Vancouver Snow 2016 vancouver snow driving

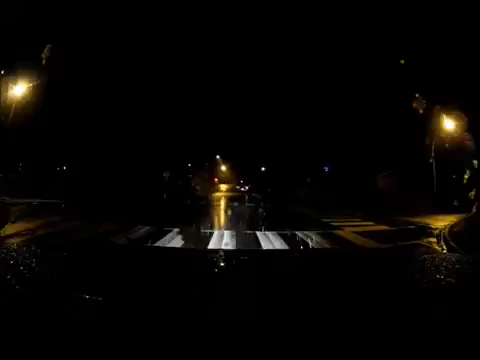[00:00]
think a day, a day or two, and then like it rained and that's it, it was gone. 2009 is when we had like the best year for snow. There was a lot of snow.
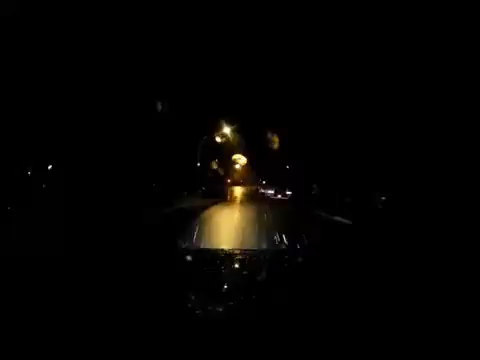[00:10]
We were surprised. So nice, the snow's actually sticking to the ground.